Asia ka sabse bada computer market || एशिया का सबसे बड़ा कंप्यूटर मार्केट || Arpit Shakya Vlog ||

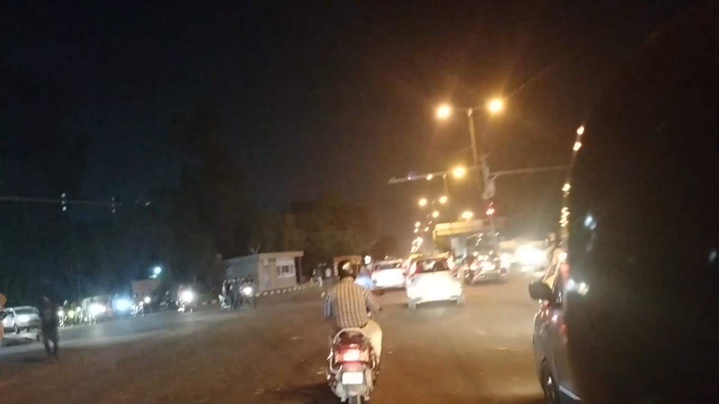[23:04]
तो यह वाइड एंगल पर सूट के दा यह भी किसी चीज का ओफिस था यहां पर
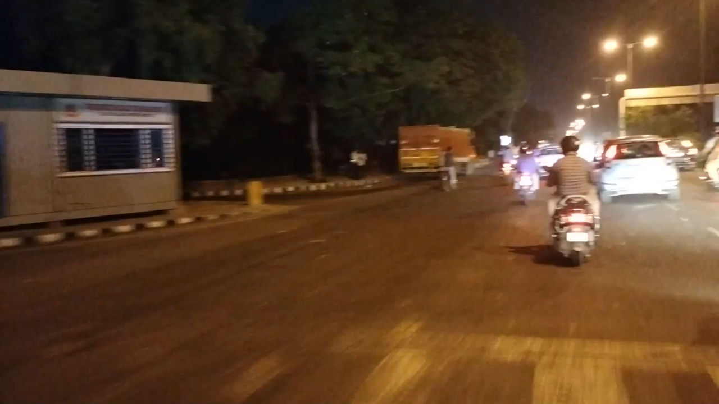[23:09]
और यहां पर रोड रिपेरिंग का कुछ काम चल ला था और एक और यह था
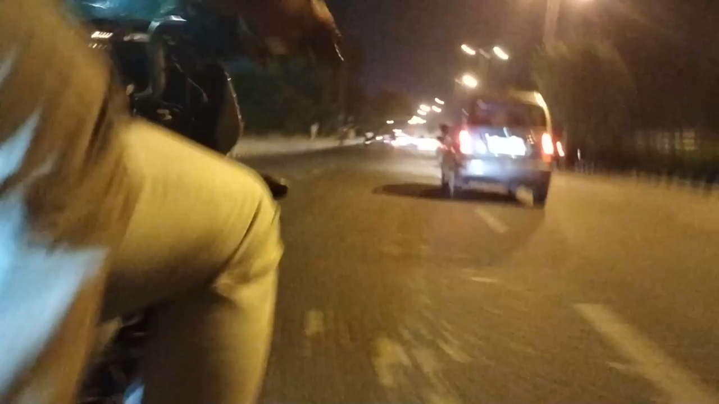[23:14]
बिल्डिंग इसके बाद यह एक और इरोज नाम से कुछ बिल्डिंग
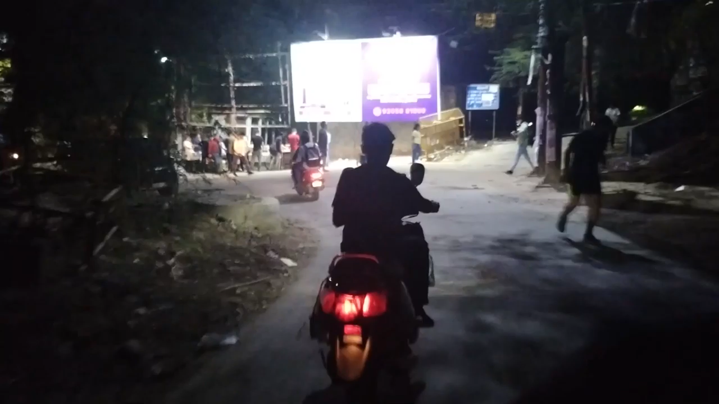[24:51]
पर रुके थोड़ा रुके थे क्योंकि सामने थोड़ा हलका सजान था
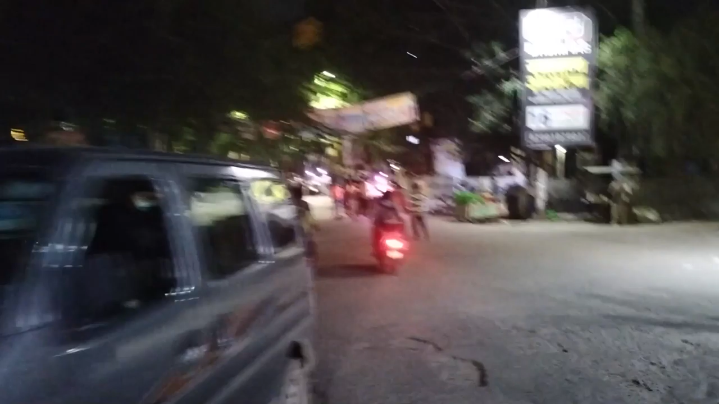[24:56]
फिर हम यहां से यह चड़े हम उपर और यह चड़ाई है यह नहरू भीयार से मुखरजी नगर जाने के लिए